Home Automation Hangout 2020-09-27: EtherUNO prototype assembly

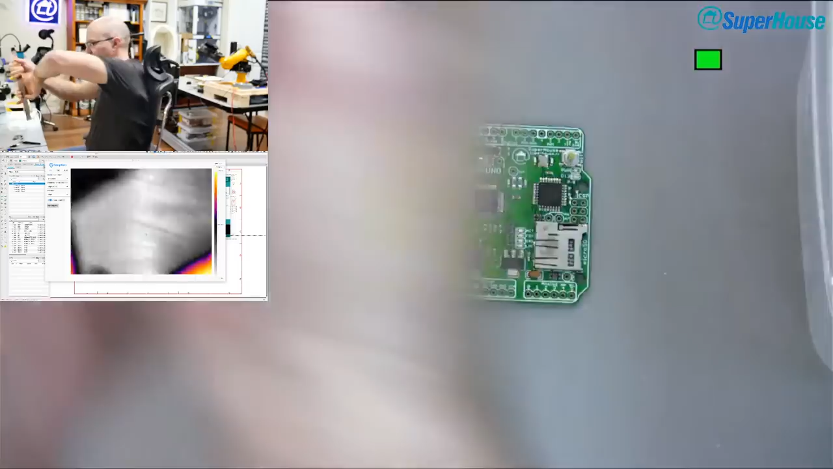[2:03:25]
Well, look, we can see there's a hot spot.
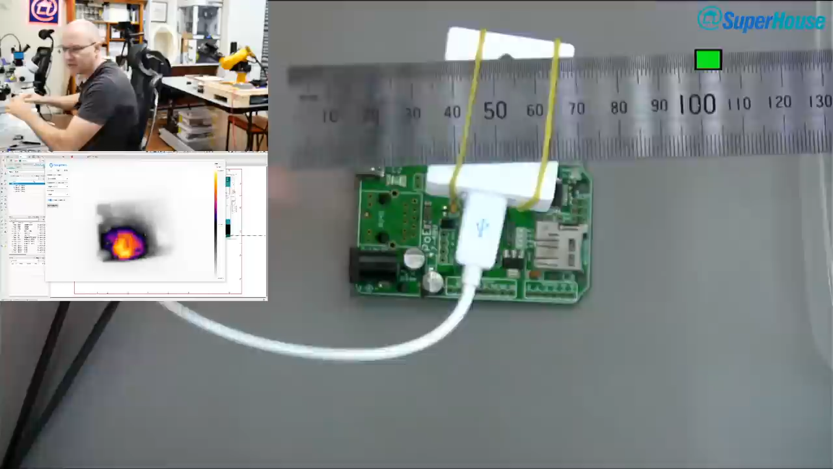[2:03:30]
That whole part of the board that I heated up is now
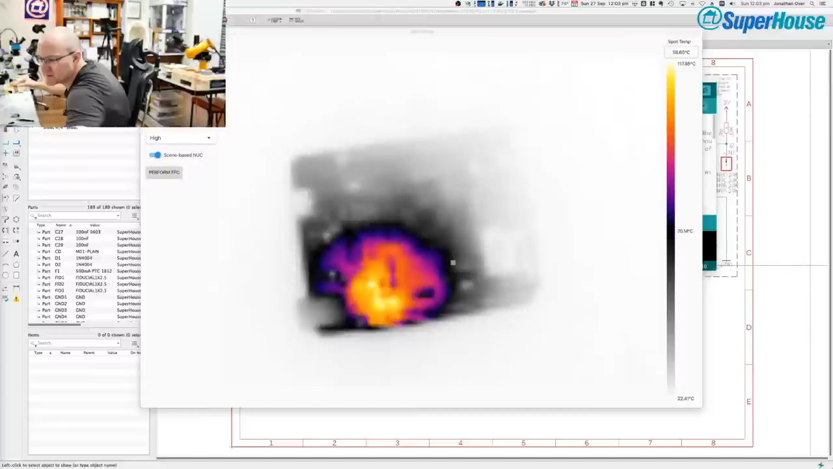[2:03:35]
very hot, as you would expect. I'll just align it there. The camera is on a bit of an angle. Put my roll of solder back on here to hold it all in place. And so now we can see how hot is that part of the board right now. So around there it is 90 degrees and falling. You probably have a bit of trouble seeing it in the screen,
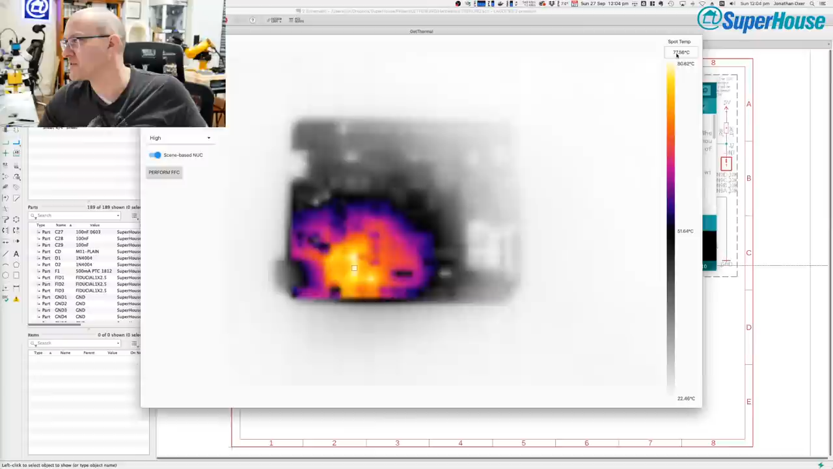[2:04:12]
but up in the top right here there is a little temperature reading, and that is the spot temperature, which is where I've clicked the cursor into the image for the thermal camera. So it's 76, 75 degrees. So if I click around different parts of the board, that's 54 degrees, that's 46. Over here towards the corner it'll be much cooler, 25 degrees. So it's only, you know, barely above room temperature over here on the side, up in the corner furthest away from where I just did the reflow. So, oh, this is quite spooky. What I'm going to do is leave the cursor there and I'm not going to move it,
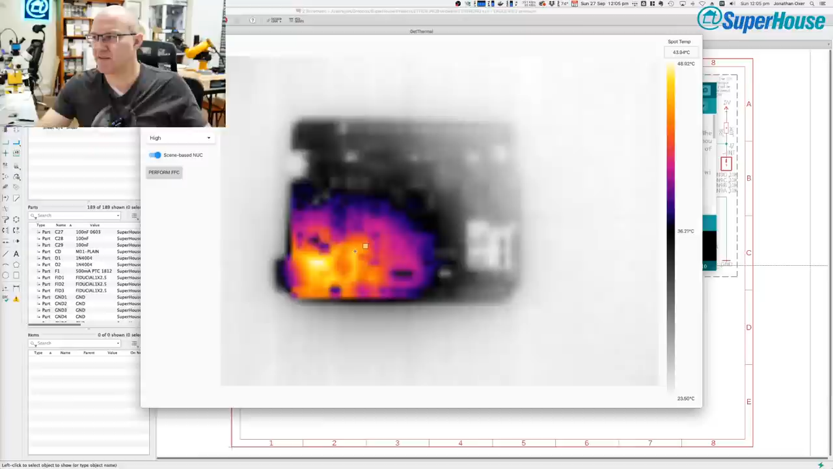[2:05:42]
Now it's 49 and falling. But you can see that what's happening is that it's evening out a little bit. Instead of being a very specific hot spot down here, the heat is sort of spreading across the board. So thermal cameras are cool. All right, let us try. Now we're not going to be able to tell much from the thermal camera because it's preheated by that reflow. But what I'm going to do is chuck the lab supply back in, turn it on, and I'm going to see if it hits the current limit.
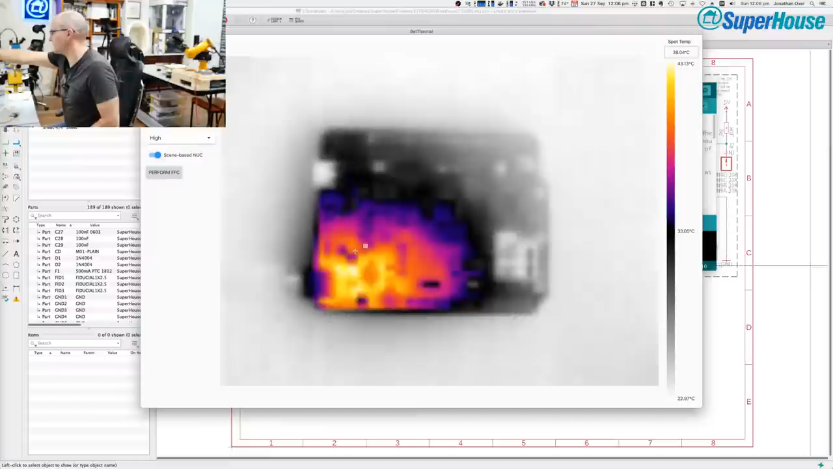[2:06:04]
And it doesn't. That is interesting. So it hasn't hit the current limit.
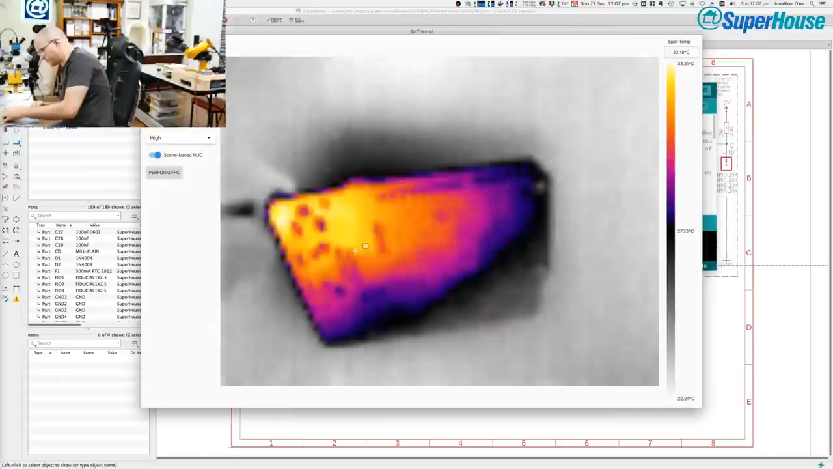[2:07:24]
So somewhere on this board, there is a short, I think, on the 5 volt rail. And that is what's causing the regulator to basically just draw as much power as it can. And that was then causing that protection diode to heat up. So right now I've got power plugged in.
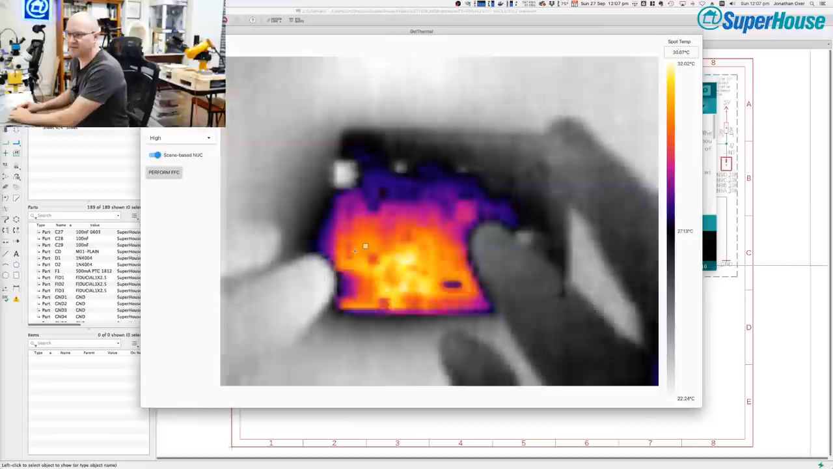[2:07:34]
It's a bit hard to see on the thermal camera. Maybe I should switch back to the normal one.
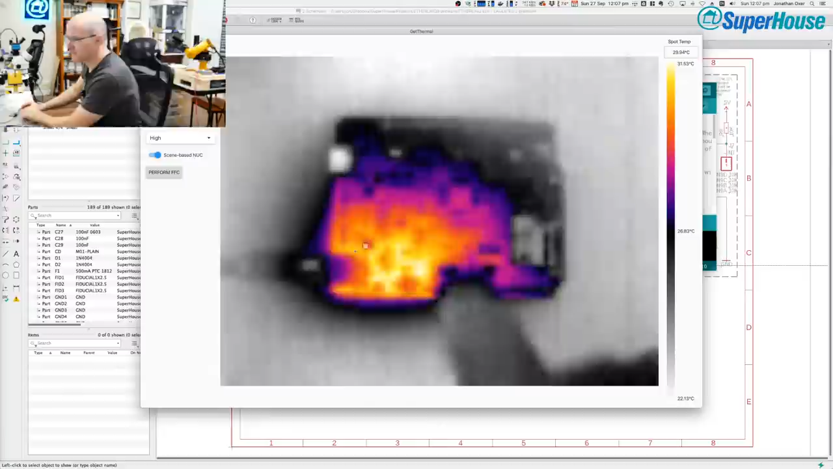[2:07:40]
But we've got power coming in on the DC jack. And where are we? Overhead. Okay, so we've got
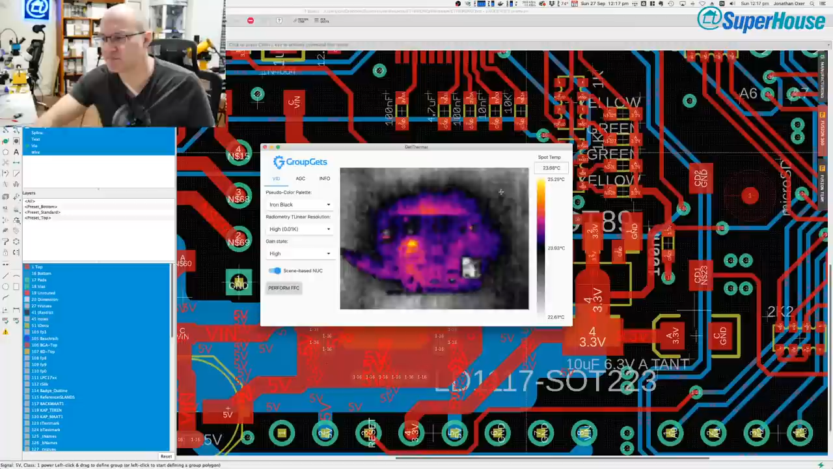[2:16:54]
It's like half a degree above ambient. And that'll just be some residual heat. So what I'm going to do now is
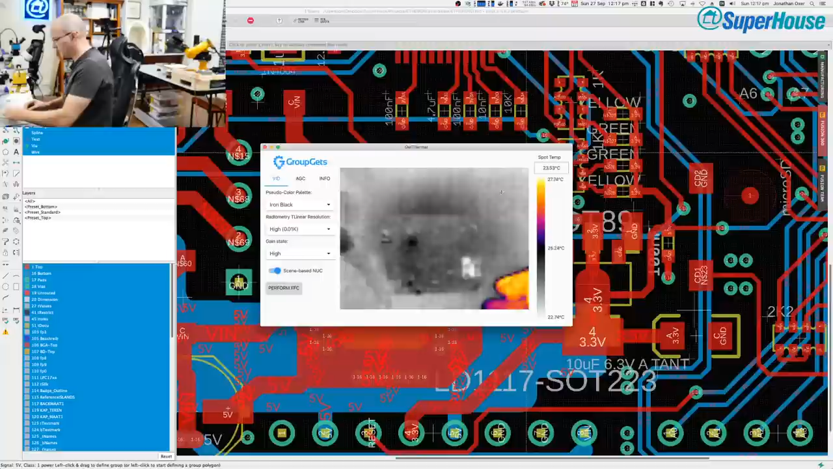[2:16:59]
touch the 5 volt input onto that point and we'll see if any part of the board gets hot. Oh, look at that. There, that is getting hot. That is the voltage regulator. That's actually the 5-volt voltage regulator that got stinking hot when I applied 5 volts onto its output. That should not happen. That's a linear regulator, which is normally perfectly happy
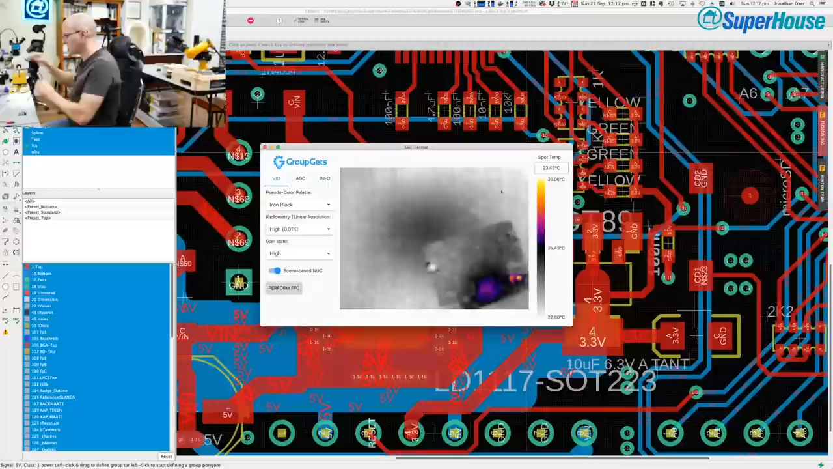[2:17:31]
On screen: spot 23.43°C
with having power applied to its output, like being back powered. So I have a suspicion that the problem is just that that regulator is balked. But then that's the one that I was messing around with earlier anyway.